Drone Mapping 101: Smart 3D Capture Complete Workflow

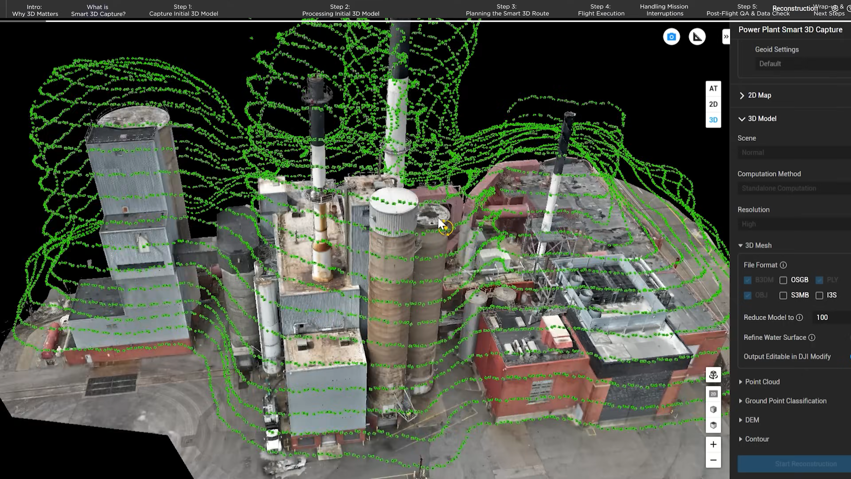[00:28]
And with the new Smart 3D Capture mission planning tool from DJI,
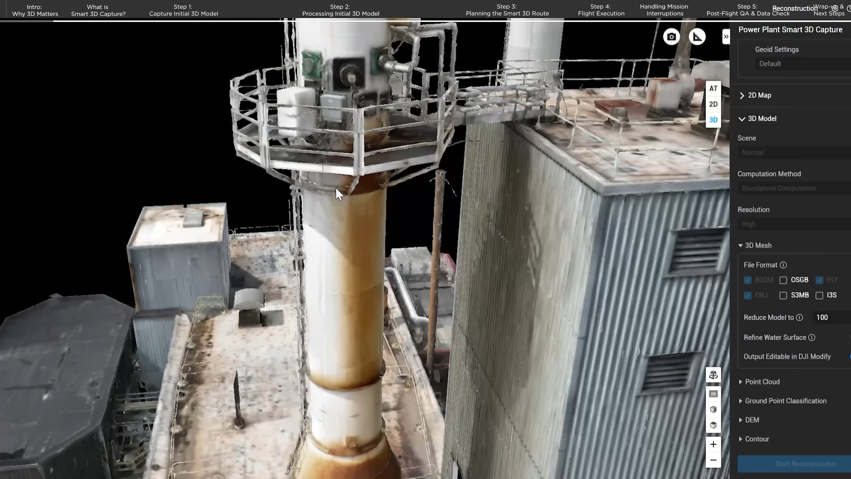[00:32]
now you can automate 3D capture of an asset with ease. Let's learn more.
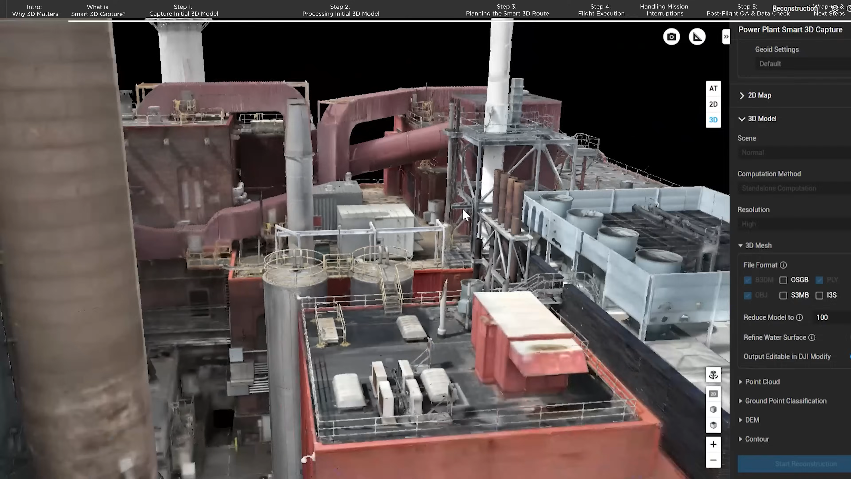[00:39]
Smart 3D Capture is a flight route specifically designed for subject-oriented photogrammetry.
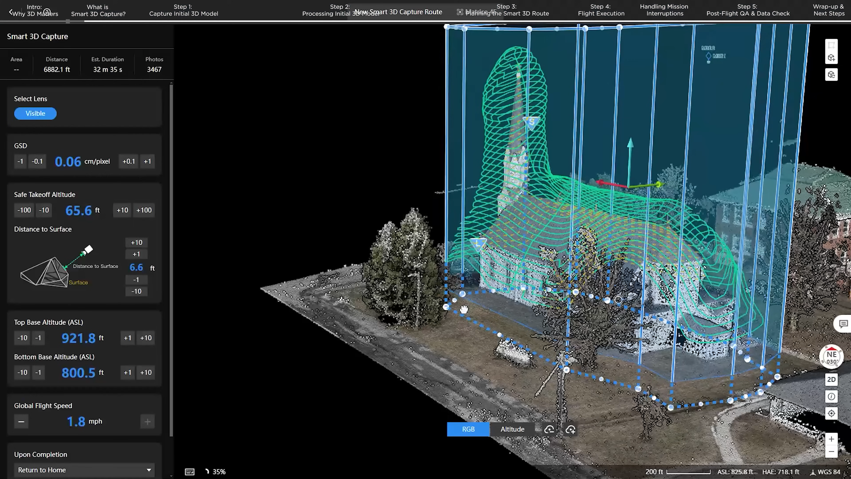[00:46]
It uses the surface of an object and builds a flight path to automate capture of every side of an object,
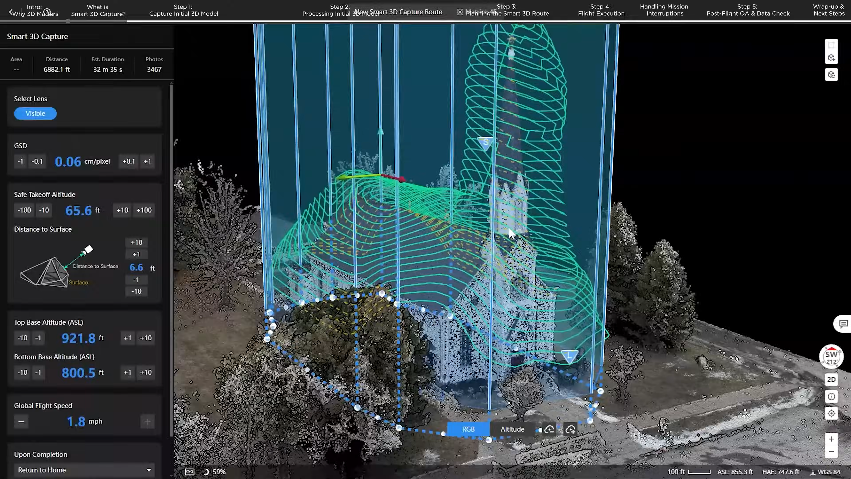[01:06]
To get started, a Smart 3D capture route first needs a 3D model to plan the mission around.
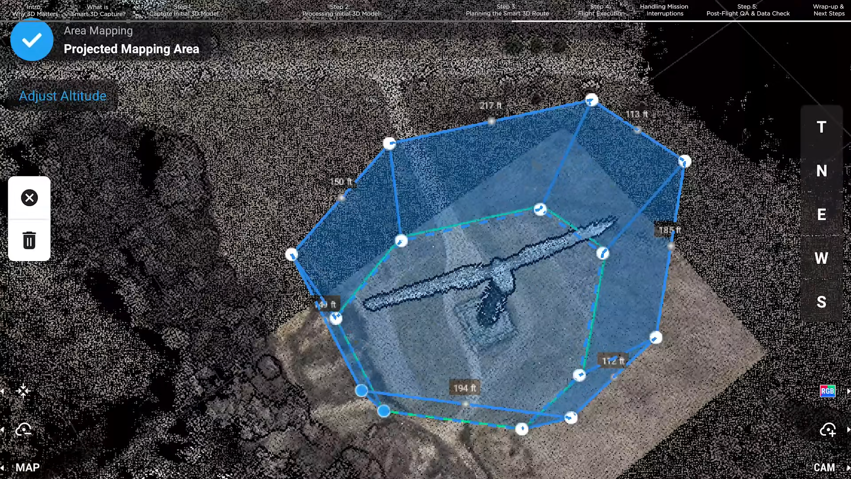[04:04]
Pilot 2 will automatically generate a Smart 3D Capture
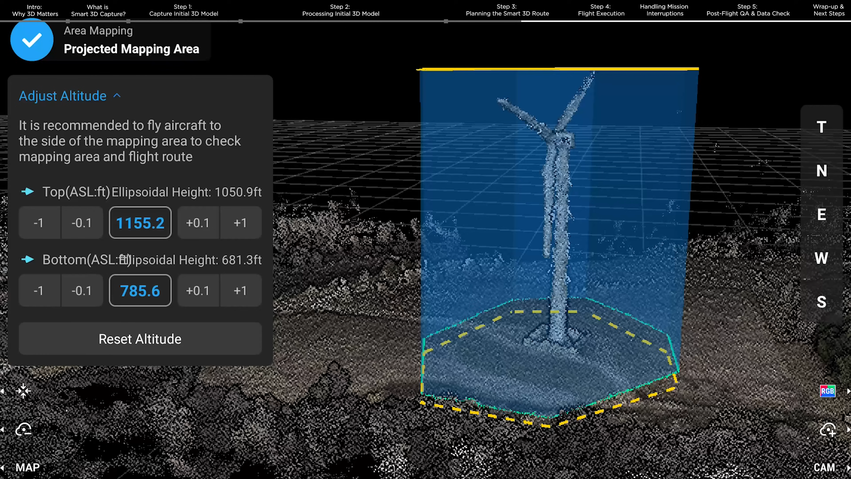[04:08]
flight route based on the initial model point cloud. The system's default shooting distance for the Matrice IV Enterprise is 5 meters,
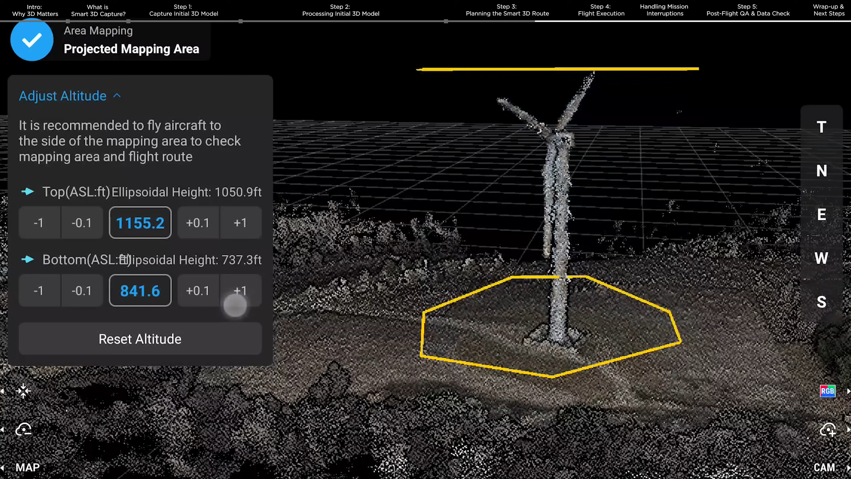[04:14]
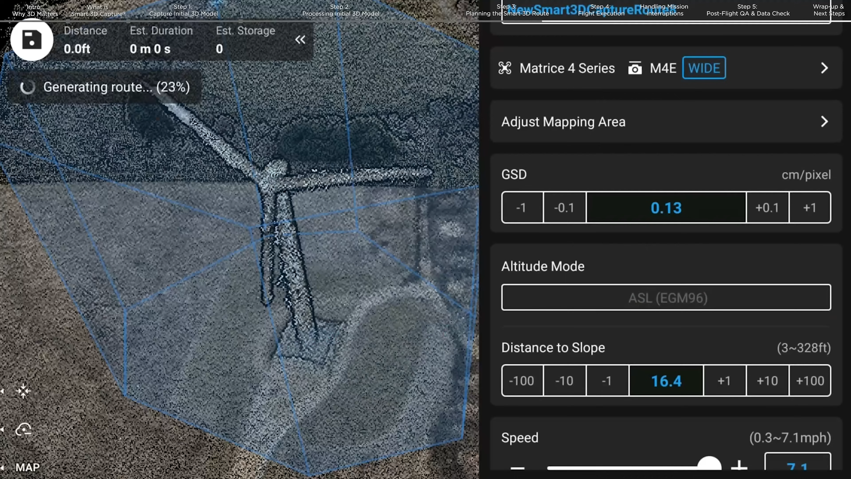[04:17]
with a ground sampling distance of 1.3 millimeters.
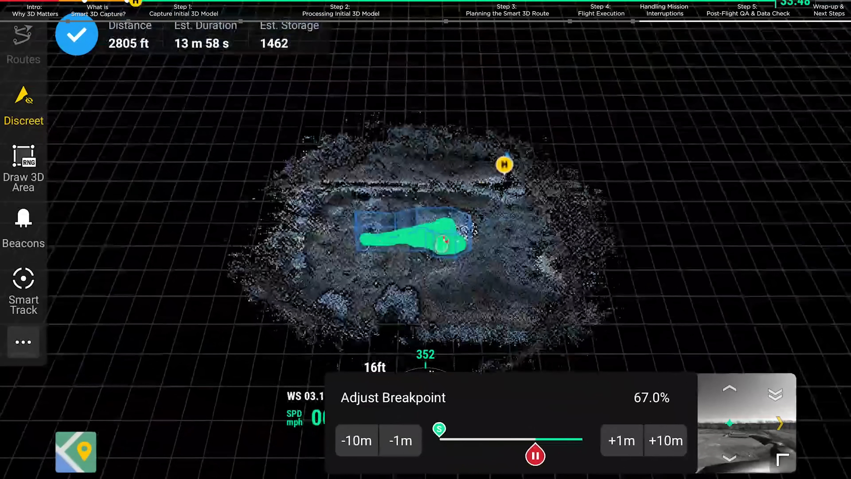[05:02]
move around dangerous obstacles is the Resume from Breakpoint feature.
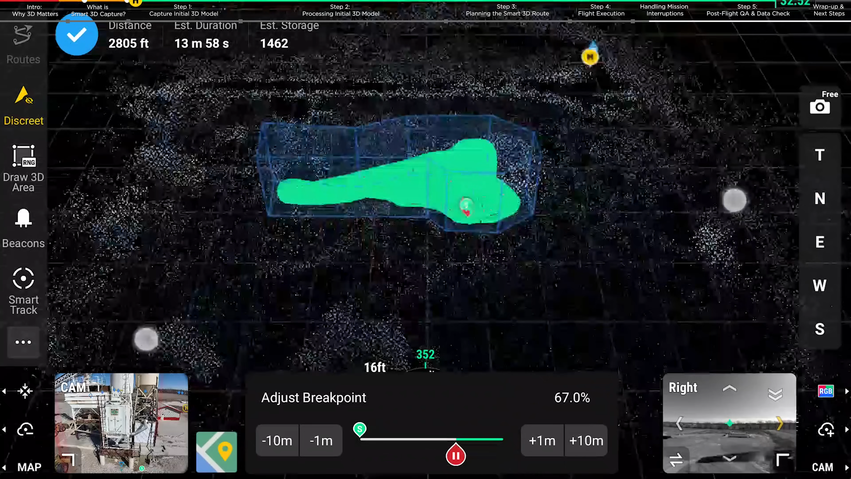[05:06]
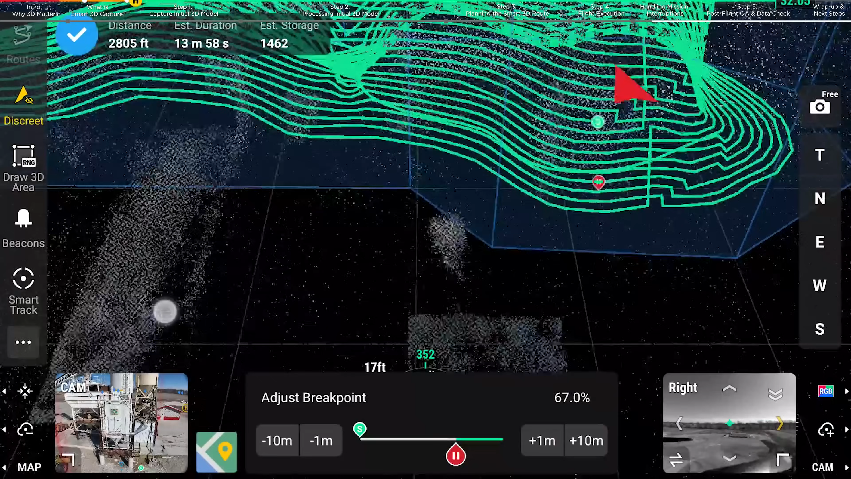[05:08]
This can help pilots adjust a custom waypoint for the drone to resume the mission from.
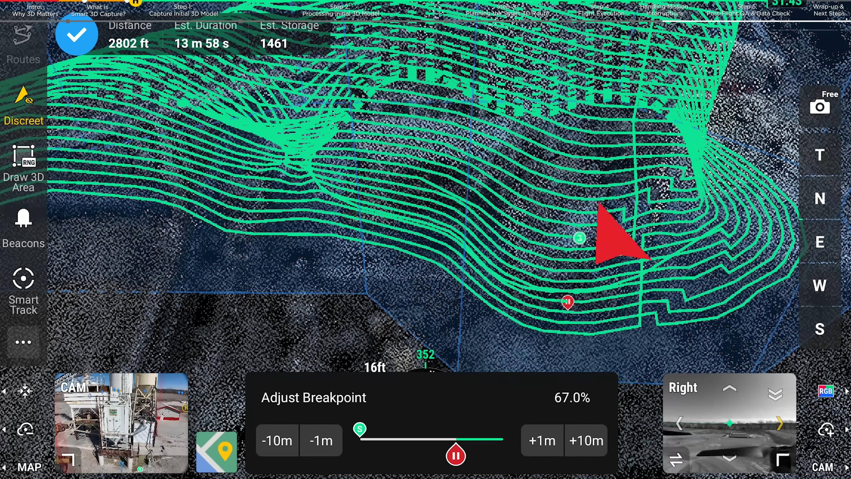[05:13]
This can be helpful if the drone can't complete the flight route due to an obstacle getting in the way of the route. By pausing and adjusting the resume point,
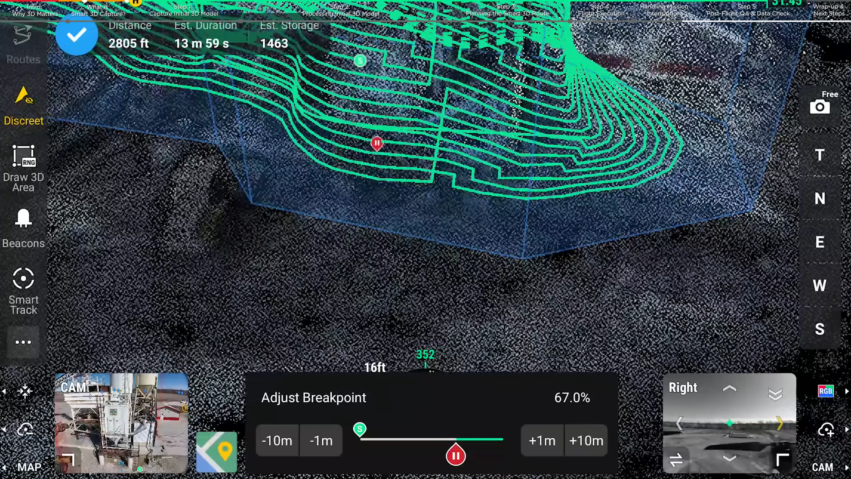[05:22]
the pilot can bypass the capture where the drone can't navigate to.